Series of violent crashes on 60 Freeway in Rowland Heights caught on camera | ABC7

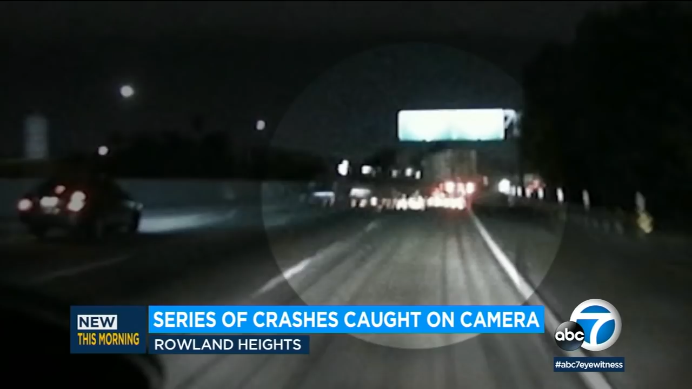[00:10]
It's a black Honda trying to exit the freeway at Nagala Street when it hit a big rig there. The big rig able to pull over. The driver of the car was able to make it to the right shoulder too. It appears just in time. Take a look here.